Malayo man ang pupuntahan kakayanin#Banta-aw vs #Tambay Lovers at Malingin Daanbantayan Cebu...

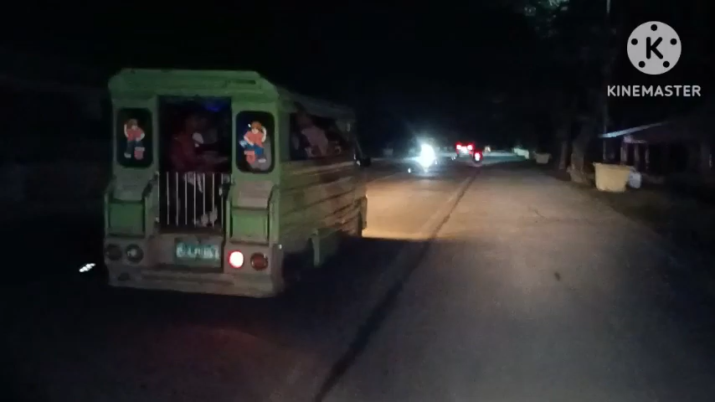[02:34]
So kami po ay nagmo-motorcycle lang at nagbibidyo ng kunti para meron kaming matutunan papunta dyan sa inyong cover court.